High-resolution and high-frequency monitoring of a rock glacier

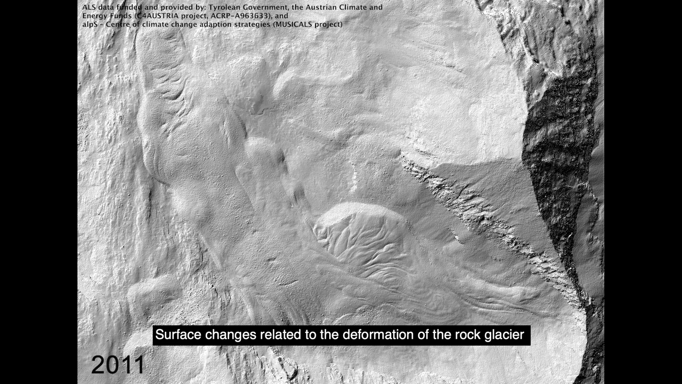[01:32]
Surface changes related to the deformation of the rock glacier have been investigated by researchers in the lower Tong area.
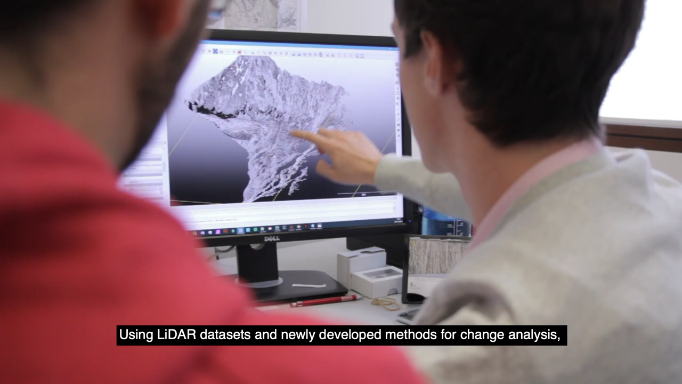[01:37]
Using LiDAR datasets and newly developed methods for change analysis,